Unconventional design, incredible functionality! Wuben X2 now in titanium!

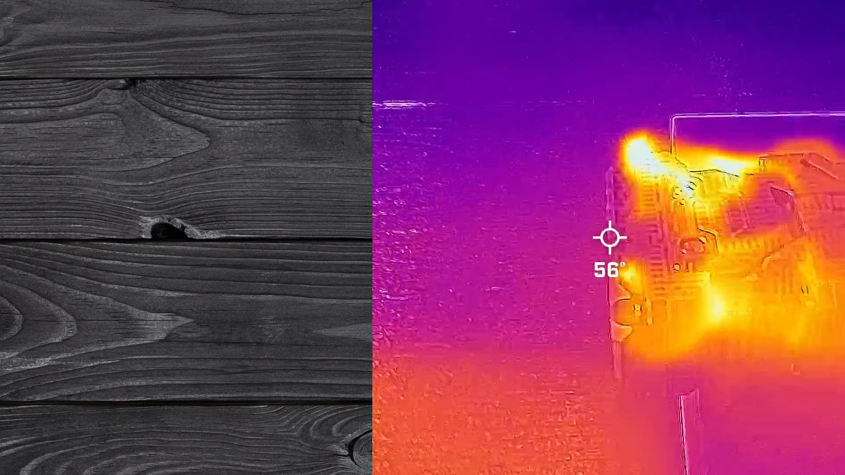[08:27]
I let the flashlight run for 2 minutes total, and I took the temperature at the head and the body after 1 minute, and then after 2 minutes.
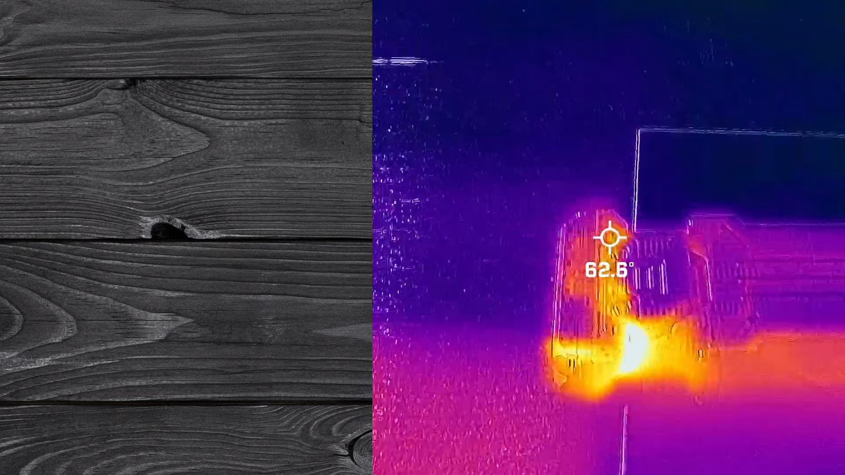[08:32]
And after 1 minute, at the body was only 61 degrees Fahrenheit. At the head was only 80.3 degrees Fahrenheit. That is incredible, actually. For a flashlight this size, it has great heat dissipation if it's only 80 degrees at the head after 1 minute of maximum turbo. And you can see there's a hot spot right on the side of the flashlight. That read about 90 degrees after 1 minute. I believe those are heat dissipating fins that are on the outside of the flashlight, but regardless, you're not gonna be touching that point anyways.
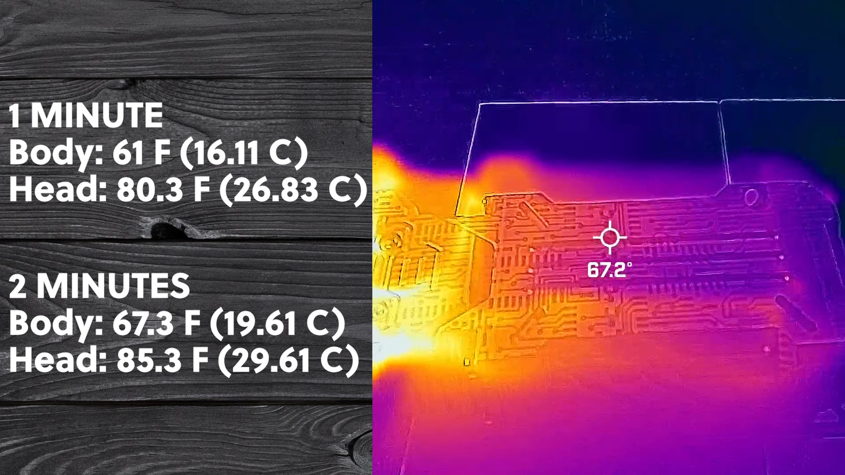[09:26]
And then after 2 minutes, the head rose to about 85.3 degrees and the body rose to about 67.3 degrees Fahrenheit. So overall, if you run this flashlight on turbo for 2 minutes, it's completely manageable. No gloves or anything. In fact, it was shockingly cool at the body. I couldn't believe it. With flashlights of this size and running 1800 lumens, I'm used to much, much hotter temperatures.
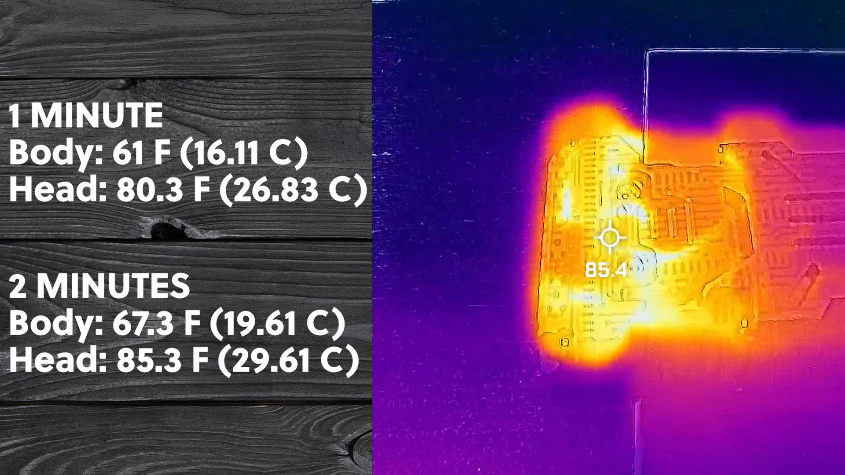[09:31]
So now it's time for my turbo test. I let the flashlight run for 2 minutes.